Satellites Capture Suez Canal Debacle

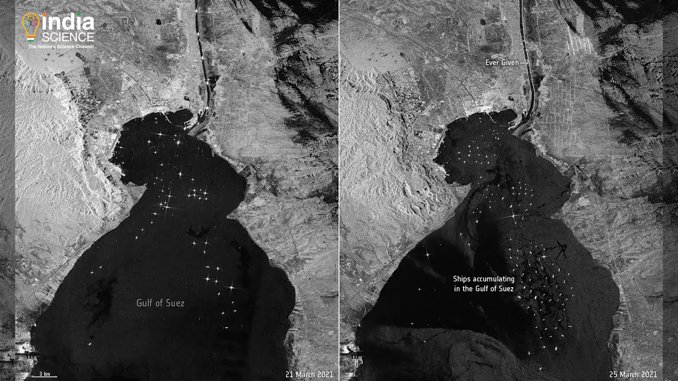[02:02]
before and after pictures you can see the traffic and ever given on the after